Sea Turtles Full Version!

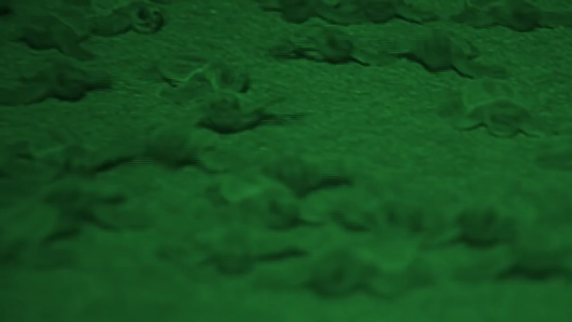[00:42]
And head to the water! You might see a sea turtle nest marked by a signing tape.